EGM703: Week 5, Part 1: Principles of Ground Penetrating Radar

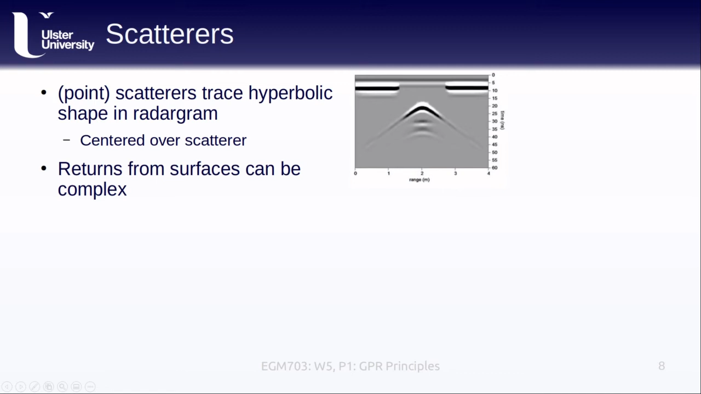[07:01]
Pause the video here and think about what type of scatterer might make this unimpressed-looking turtle face. So it turns out that this is a simulated radar gram created using a semicircular trench-shaped boundary between two different materials. And you can see from the diagram here how the different ray patterns can combine to make this pattern. So we can see the traces of the bottom trench below the flat section here.
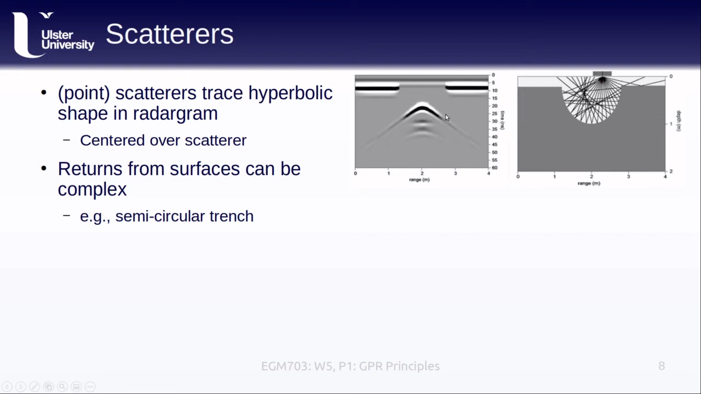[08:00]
Over the central part of the trench, we see how much stronger the returns from the trench are and how we can barely see the sides of the trench owing to how the geometry causes and focuses the reflections.